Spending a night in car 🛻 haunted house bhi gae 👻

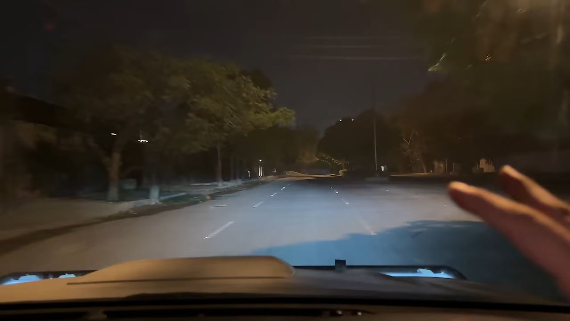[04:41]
اب دیکھیں آپ بھائی اب روشنیاں ختم ہو گئی ہیں اب سناٹے والی جگہ پہ ہم لوگ آ گئے ہیں اور وہ ہانٹڈ ہاؤس بھی آنے والی ہے ہانٹڈ ہاؤس نہیں ہے وہ ایک جگہ ہے لیکن وہ جگہ بھی آنے والی ہے
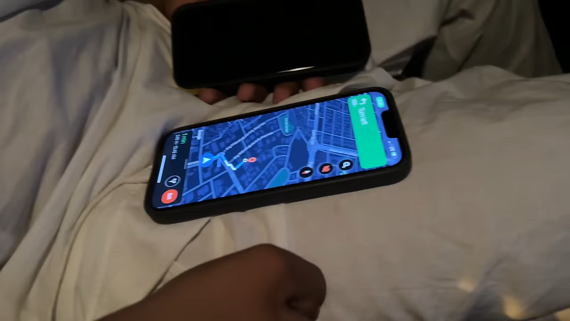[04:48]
بلکل پہنچنے ہاؤلے ہیں لوگ بلکل اللہ بھائی ڈر لگ رہا ہے یہ ہے
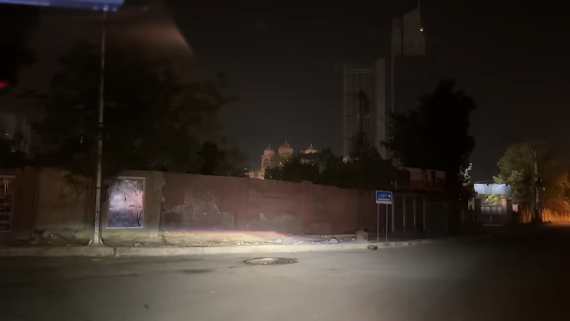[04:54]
وہ جگہ بھاگ یہ
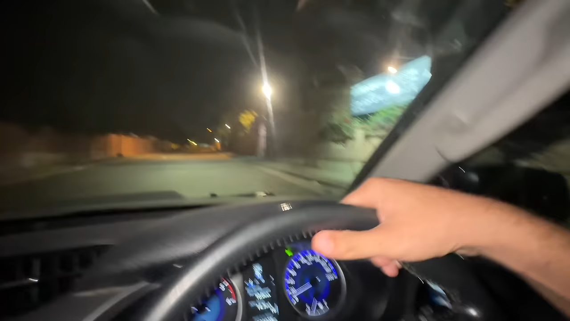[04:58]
دیکھیں میرے رائٹ سائٹ پہ ہے یہ جگہ یہ دیکھ لیں
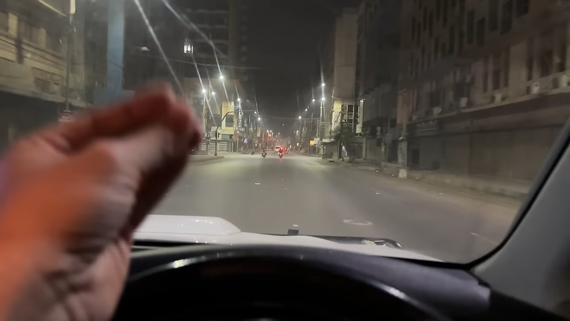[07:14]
اور رش ہوتا ہے کہ یہاں پہ چلنے کی جگہ نہیں ہوتی پیدل چلنے کی جگہ نہیں ہوتی رات کے ڈائم پہ دیکھیں سناٹ آئے اب ہم آپ کو ایسی جگہ پہ لے کے جا رہے ہیں جہاں پہ ہمارے دوست کے ساتھ بھی کافی مرتبہ
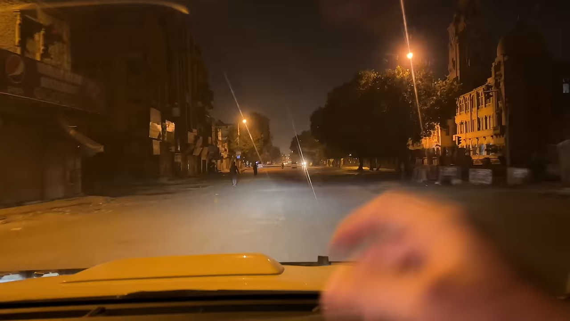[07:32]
آگے سنیچنگ ہو جاتی ہے دیکھیں یہ وہ جگہ آگئی یہاں پہ بلکل یہی پہ میرے دوست کے ساتھ بھی سنیچنگ ہوئی تھی اور آپ خود ہی سناٹے کو دیکھ کے اندازہ لگا لیں کہ یہاں پہ غیر ضروری رکنے کا تو بلکل بھی نہیں ہے جیسے یہ ایمیجنہ روڈ ہے مطلب بولڈن مارکٹ کی طرف راستہ جا رہا ہے تو یہاں سے آپ بھی کبھی گزریں تو انیسیسری رکنے کی بلکل بھی ضرورت نہیں ہے یا سلو ڈاؤن ہونے کی ضرورت نہیں ہے کیونکہ یہاں پہ سنیچنگ بہت زیادہ
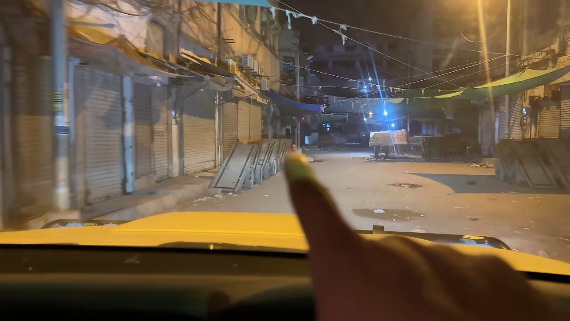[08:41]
یہ ٹرالیاں اسی کے اوپر سامان سارا لات لات کے مزدور لوڈ کرا رہے ہوتے ہیں ٹرکوں کے اندر اور سارے کیونکہ پورے
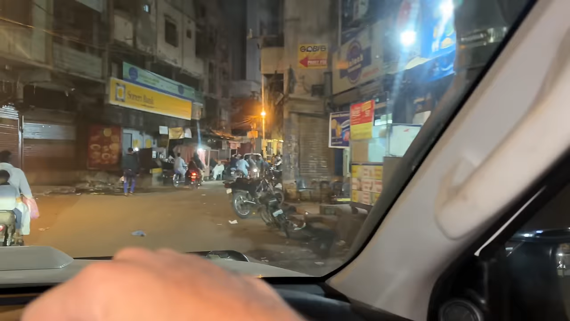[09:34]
یہاں پہ پوری فوڈ سٹریٹ ٹائم بھی بنی بھی ہے بیکری شیکری سب کچھ یہاں پہ وائی فول آن سین ہے آگے دیکھ رہے ہیں آپ رونک دیکھ رہے ہیں یہ دیکھیں رات کے ڈیڑھ بجے فرنچ فائز کام ملتے ہیں دیکھیں یہاں پہ سب کچھ مل
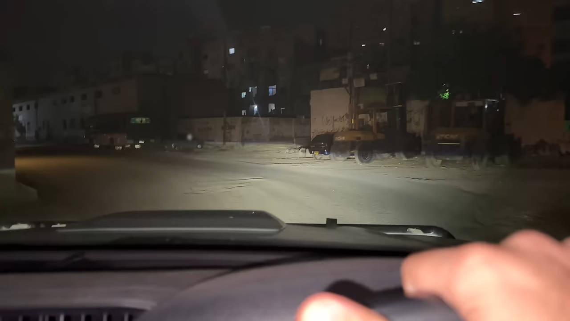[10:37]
ہو سکتی ہے یہ دیکھ بھائی لیاری کا جو علاقہ ہے وہ شروع ہو گیا ہے ٹھیک ہے
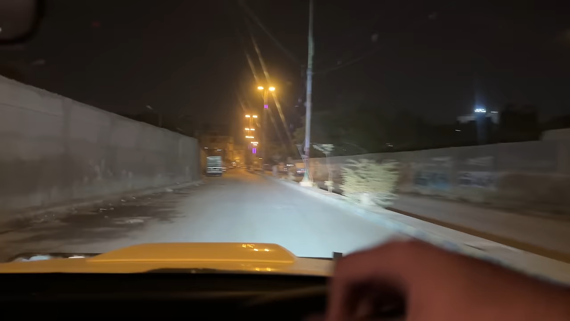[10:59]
اتنا آگے بڑھ رہے ہیں نا اتنا زیادہ سنناٹہ بھی بڑھ رہے ہیں تھوڑی دیر پہلے تو ایسی سیچویشن تھی کہ میں نے یہ جو ہے نا یہ لائٹ یہ لائٹ بھی بند کر دی تھی کیونکہ لوگ جو ہے نا متوجہ ہو رہے تھے اس طرف دیکھیں سامنے سڑک پہ جو ہے نا فوٹبال رکھا ہوا یہ پہچان ہے یہاں کی بھائی یہاں پہ
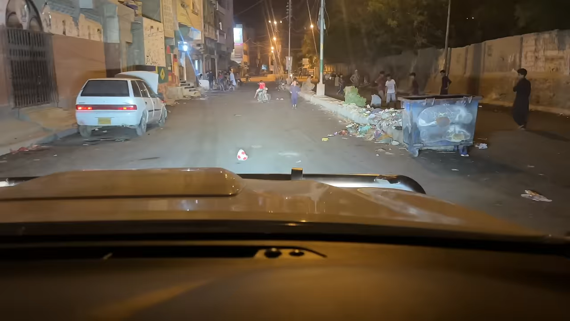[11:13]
بہت فوٹبال رہ رہے ہیں بہت ٹیلنٹ ہے لیکن یہاں کا ٹیلنٹ ضائع ہوا ہے یہ
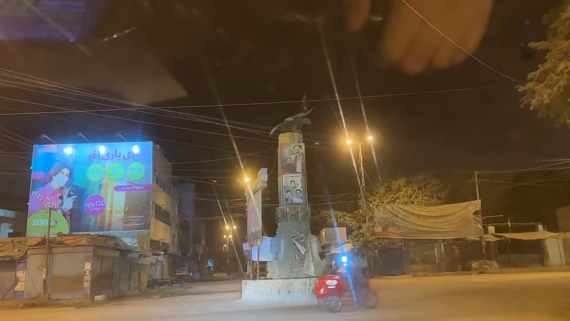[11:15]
چیک کر لیں بھائی یہ ہے چیل چوک اور یہاں پہ دیکھ رہے ہیں آپ لوگ یہ چیل بنی ہوئی ہے یہ بڑا لینڈ مارک ہے لیاری کا
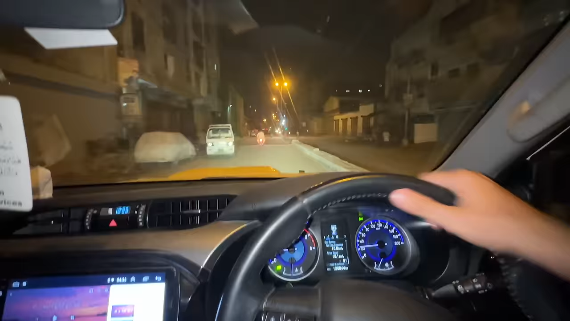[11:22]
لیاری میں بھی ہم نے تقریباً جو ہے نا پندرہ بیس منٹ سپینڈ کی ہے ٹھیک اب ہم لوگ یہاں سے نکلنے ہیں ایک وقت تھا کہ لیاری کے حالات بہت خراب ہوا کرتے تھے لیکن اب جو ہے نا الحمدللہ سکون
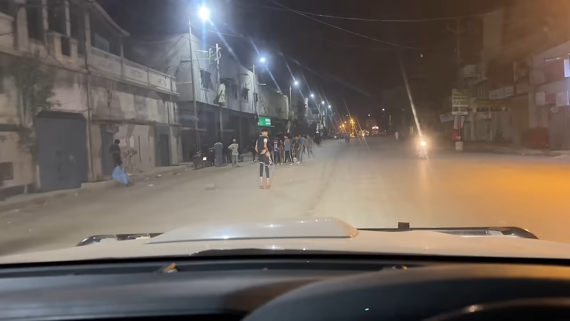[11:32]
ہے پیس ہے او بھائی یہاں پہ تو فل میٹ چل رہا ہے بھائی کرکٹ میٹ چل رہا ہے کیا بات ہے کیا بات ہے زبردست ہے
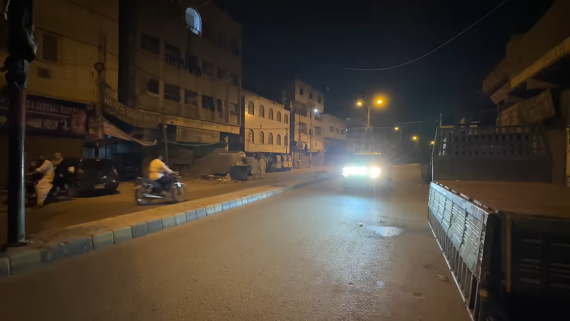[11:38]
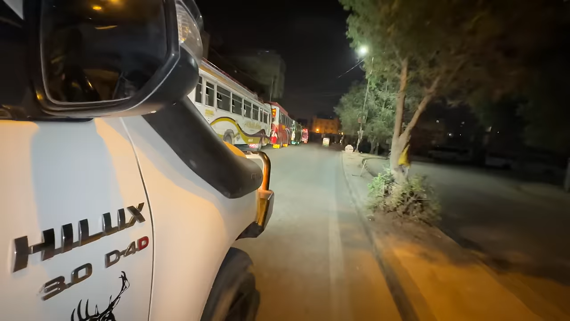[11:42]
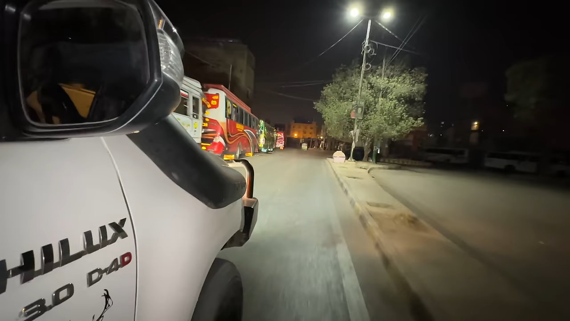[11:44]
بھائی اب جو ہے نا ہم لوگ لیاری ایکس پس ایکیو پر چڑ گئے ہیں ٹھیک ہے اور دیکھیں رات کے اس ٹائم پہ یہاں پہ کتنا سنناٹا ہے یہ لیاری ایکس پس رہے پہ کتنا سنناٹا میں آپ کو دکھاتا ہوتا ہے